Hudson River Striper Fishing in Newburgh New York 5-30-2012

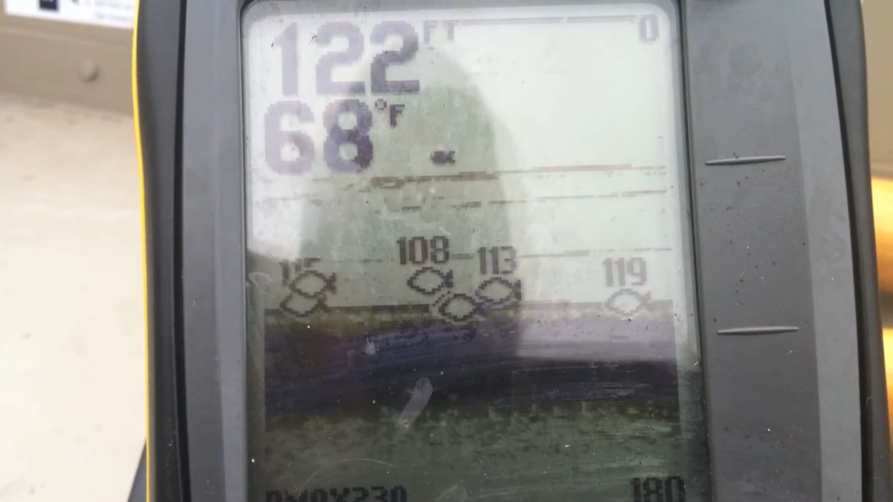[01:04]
On screen: depth 122 ft, water 68°F
How deep is the water? 120. What are we marking them at? 115, 113.